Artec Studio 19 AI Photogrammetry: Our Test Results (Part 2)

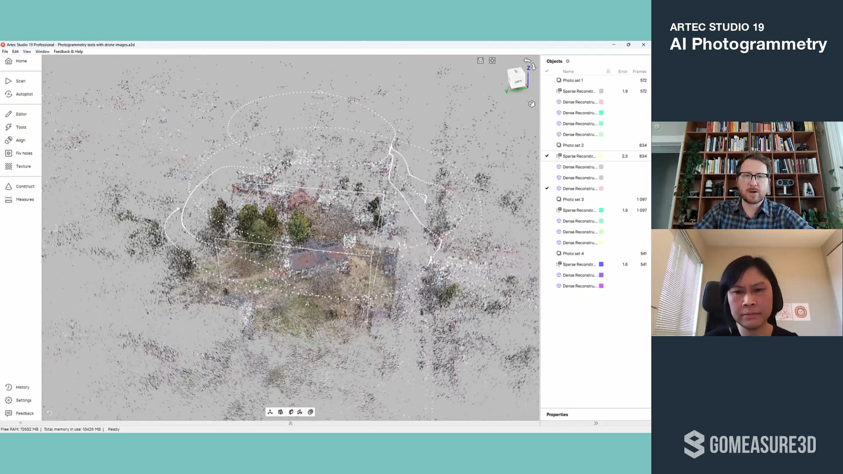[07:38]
So you can see here, this is an even larger area that flew around this site.
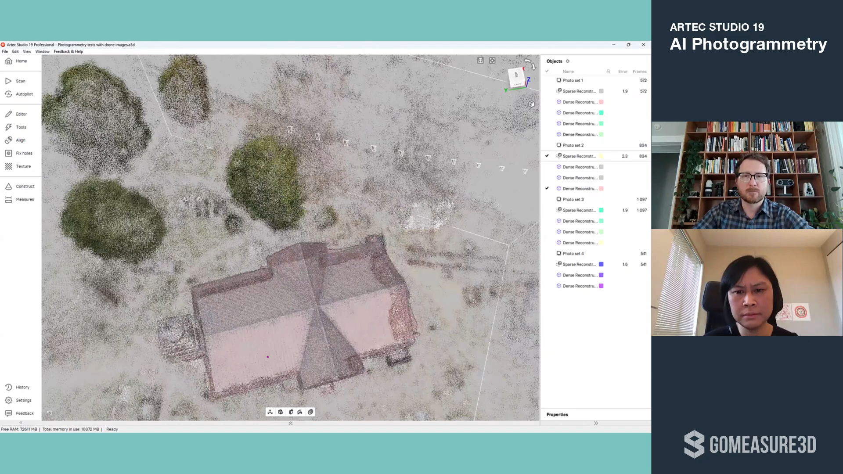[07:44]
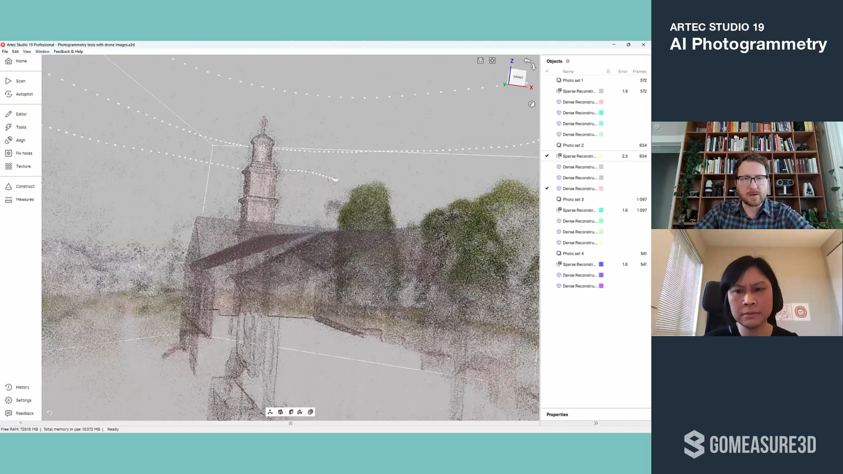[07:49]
I was able to capture a lot of the trees, the detail, and I was mostly looking to capture the building.
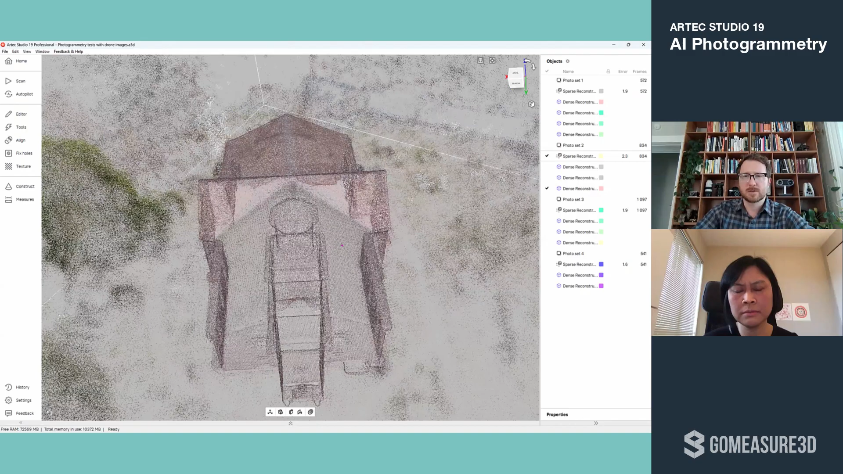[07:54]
So this is what it looks like.
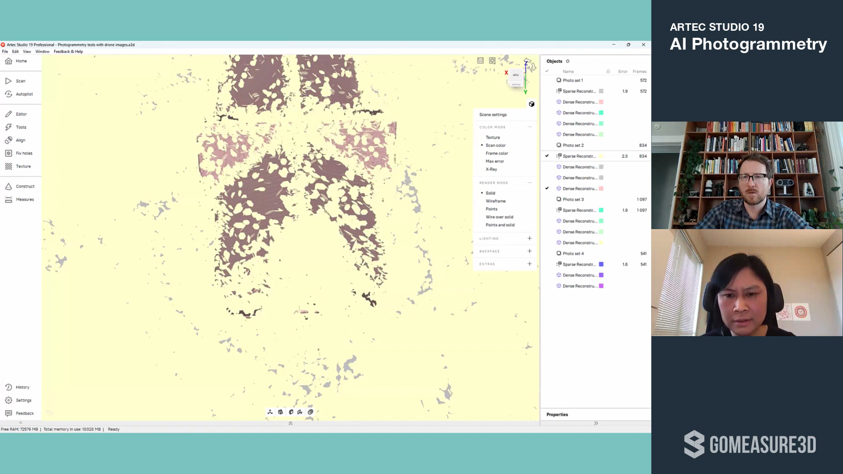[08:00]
It's really cool. You could do an entire, it looks like, did you do an entire block?
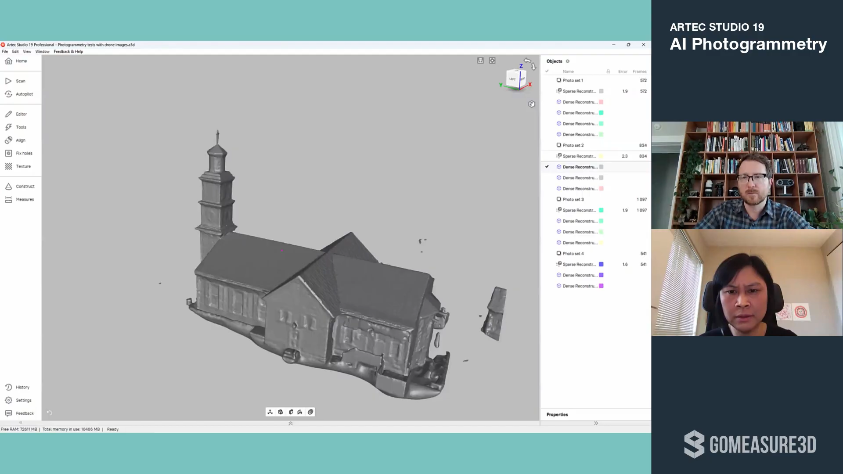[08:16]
Yeah, I flew around an entire block actually. Wow.
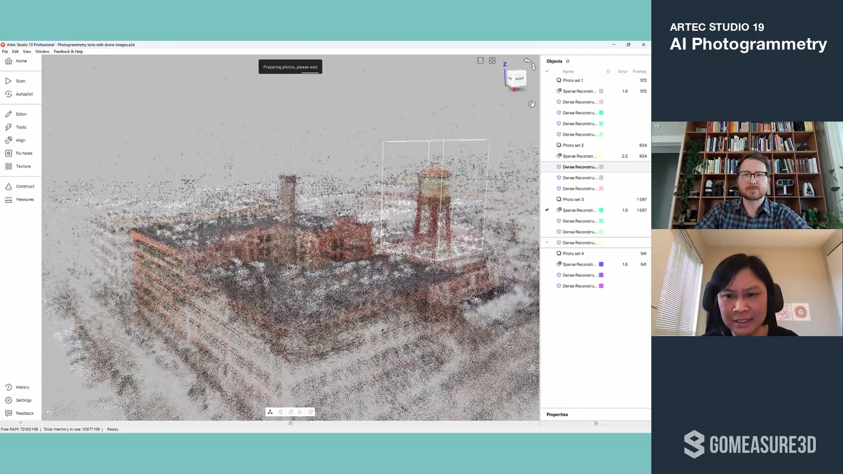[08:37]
Yeah, me too. I'll be continuing to test this.
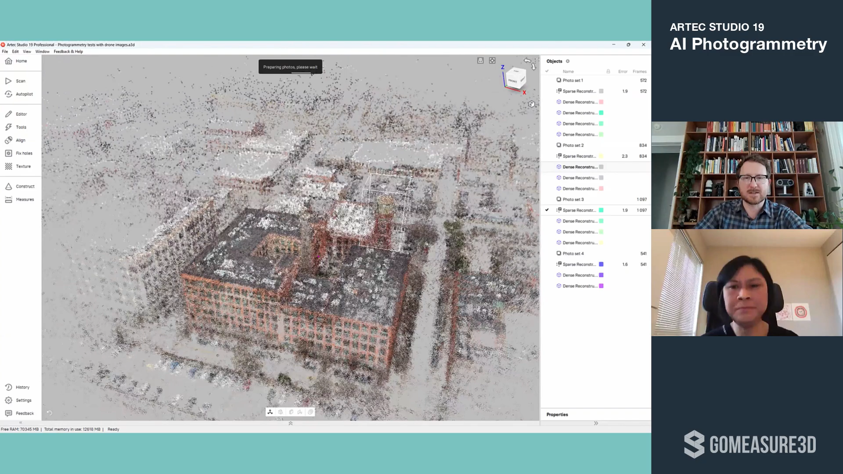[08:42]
As you can see, this is the largest block I've scanned. It's an entire apartment building with a chimney,
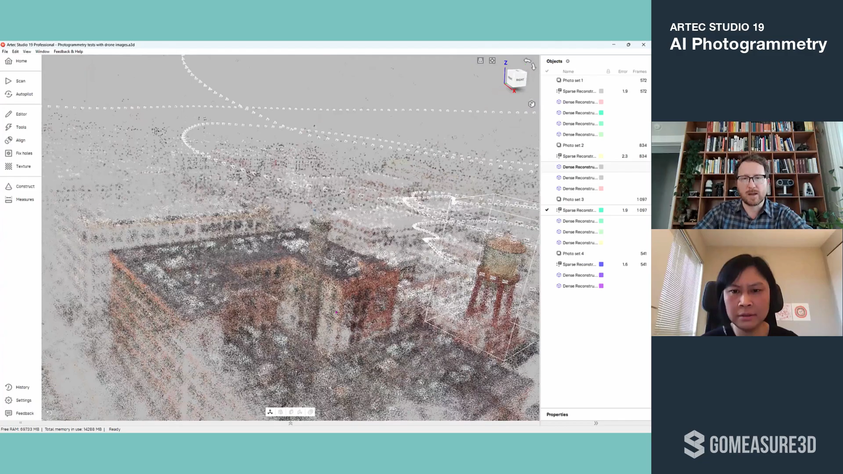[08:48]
a water tower here. The water tower was mainly my focus.
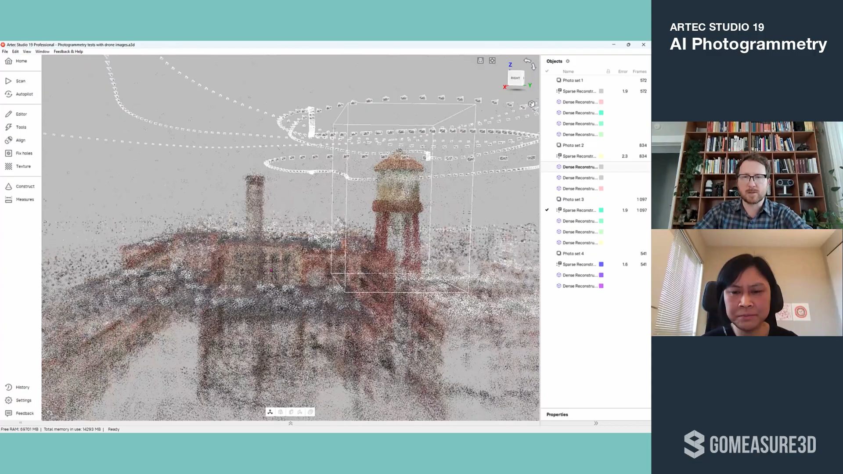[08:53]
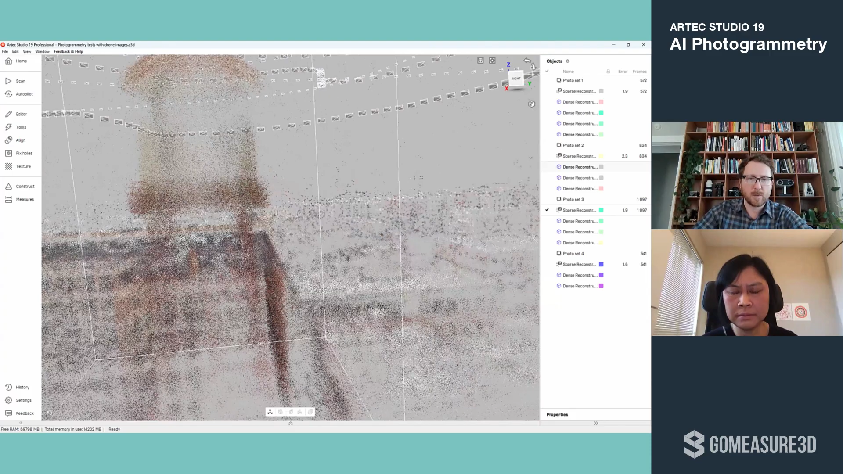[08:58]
But all of those images, as you can see the path of me flying around,
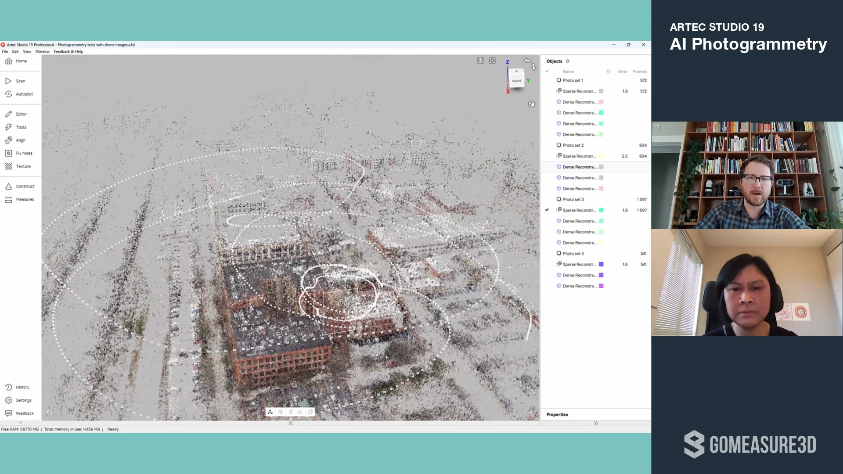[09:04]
have been registered into this scene, and I can render out really any part of it that I want.
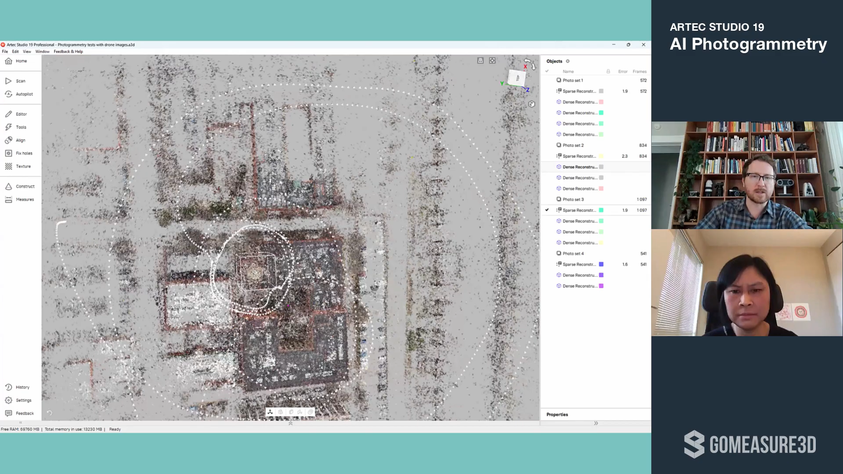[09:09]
Let's take a look at the water tower.
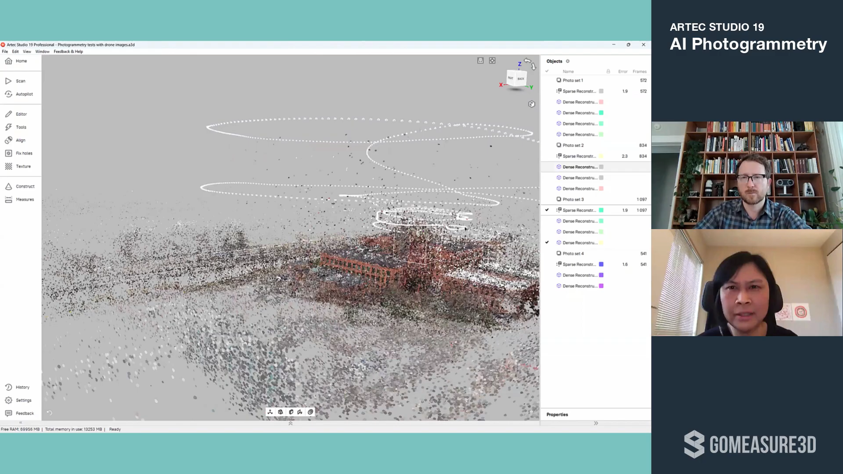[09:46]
It almost feels like what you see in a video game.
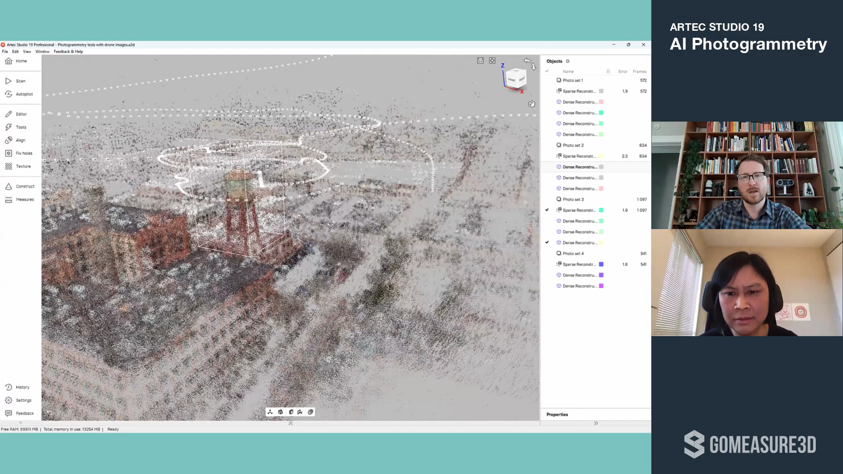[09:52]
Yeah. So I do think that for CGI applications, this will be a great tool to be able to quickly capture real world objects